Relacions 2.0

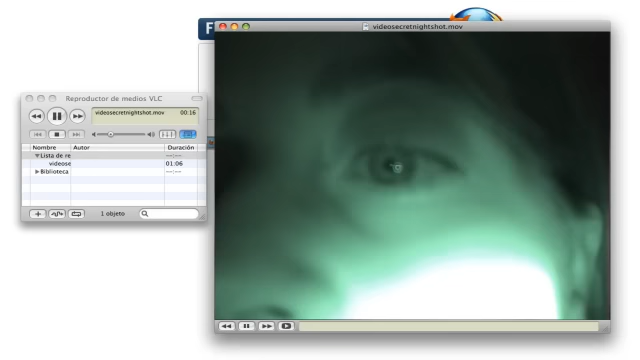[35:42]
Ostres, és que queden superxulos els ulls així. Mira, mira.